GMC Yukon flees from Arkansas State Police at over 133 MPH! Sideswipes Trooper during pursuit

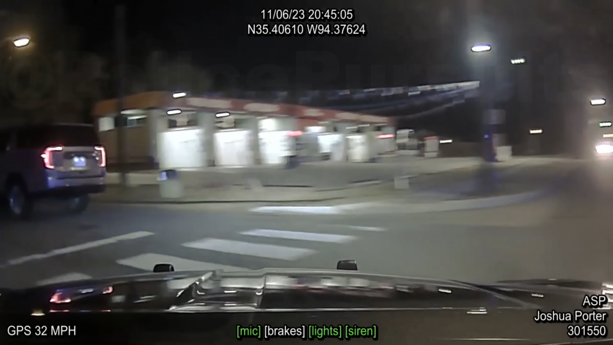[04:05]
He's coming through his car wash.
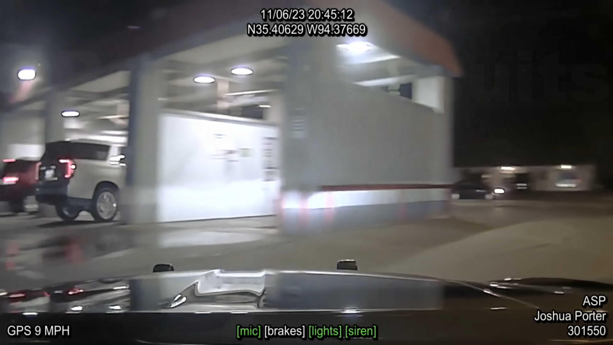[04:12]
10-4 working. Southbound on 50th, going back towards Kelly.
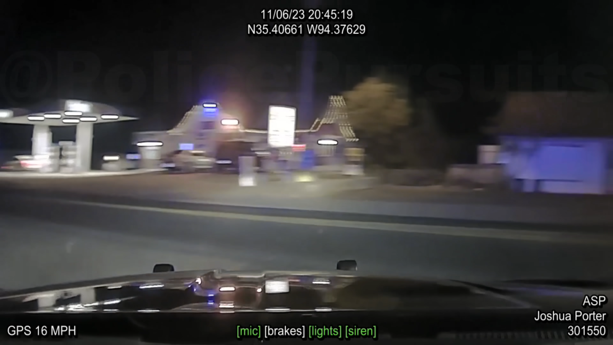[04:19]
Or eastbound on Worsing. Eastbound on Worsing. He's headed back towards Kelly Highway. He's on 54th.
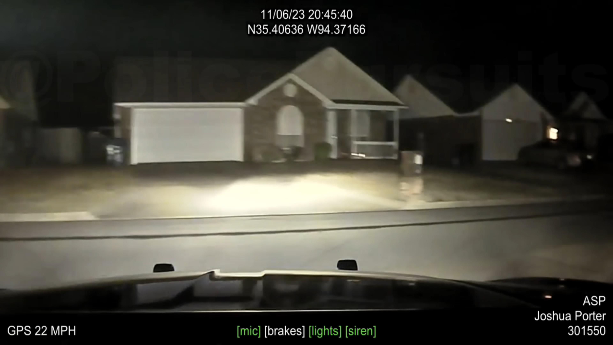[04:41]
10-4, 54, Yeah, he's turning down Bernie.
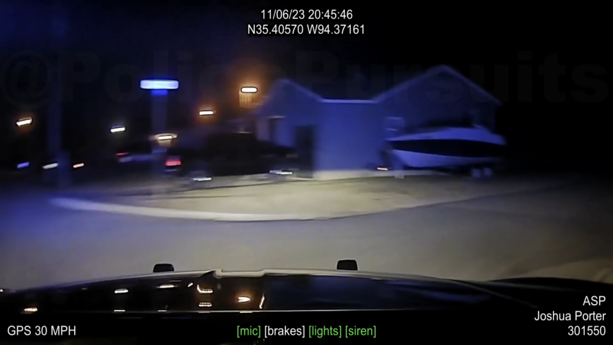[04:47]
Westbound on Bernie. Turning
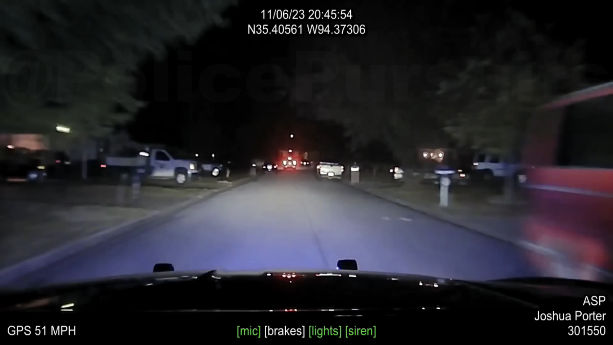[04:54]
down Bernie. Another county, it is just be advised, H-13 is in pursuit, unknown vehicle description. They are westbound on Bernie Avenue near Kelly Highway. Back eastbound on Worsing. Eastbound on Worsing. North on 54th.